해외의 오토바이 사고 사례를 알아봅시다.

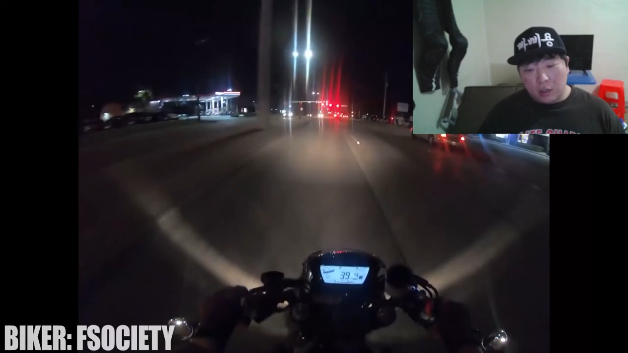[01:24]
대비를 하는 거죠 예측 출발 조심해야 되고 야간 운행에서 서행을 해야 되는 이유입니다 내가 딱 도착할 때 좀 신호가 바뀌어서 정치하지 않고 그대로 출발을 하죠 뒤에서 오는 속도에서 약간 감속하다가 그대로 다시 가속해서 나갑니다 근데 바로 맞은편 바로 맞은편이 아니죠 야간이라서 시야도 잘 안 보여요 이거 아다리 잘못 걸려놓으면 큰 사고나는 겁니다 야간 운행에서는 감속 운행 그리고